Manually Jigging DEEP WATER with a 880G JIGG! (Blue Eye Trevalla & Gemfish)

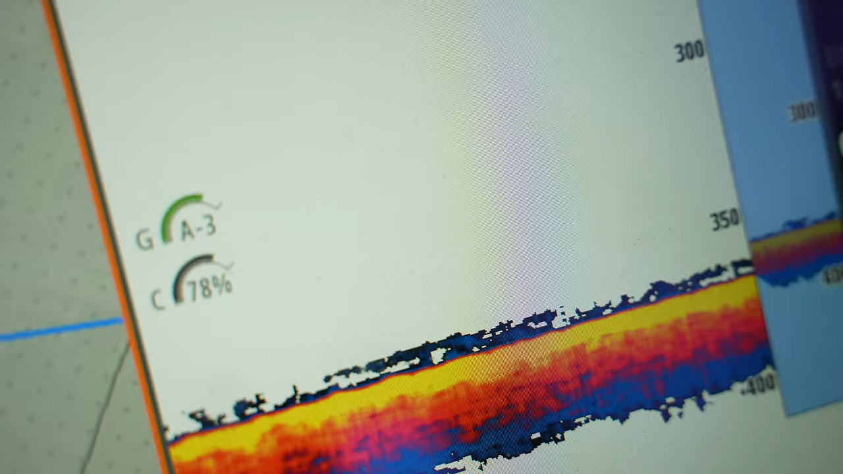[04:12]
Seeing a nice bit of color on the bottom.
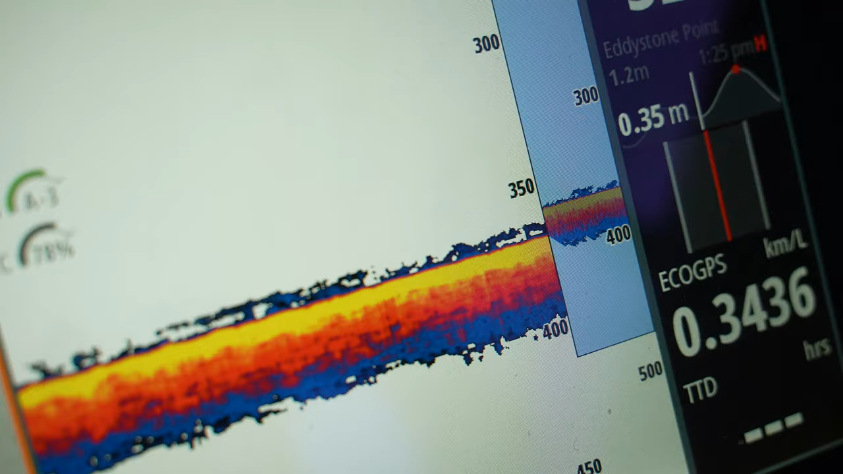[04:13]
Fingers crossed we can find them. Today I'm running a deep sea rig from Sea Breeze Tackle.
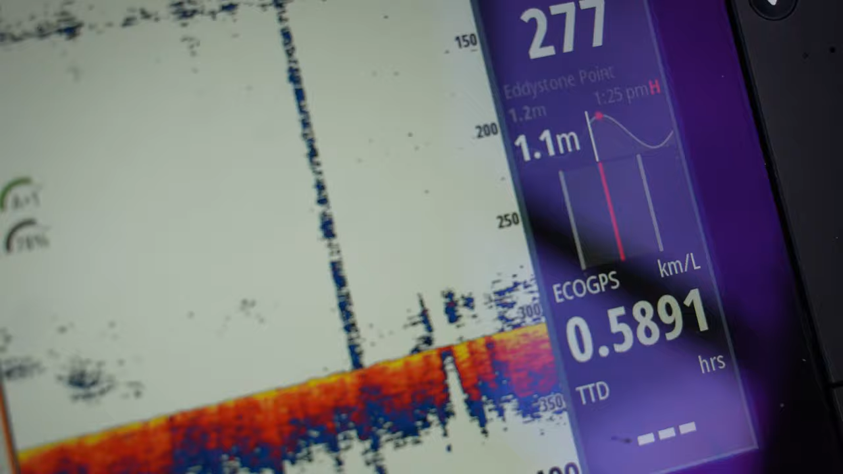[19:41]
A very nice showing. That is very handsome.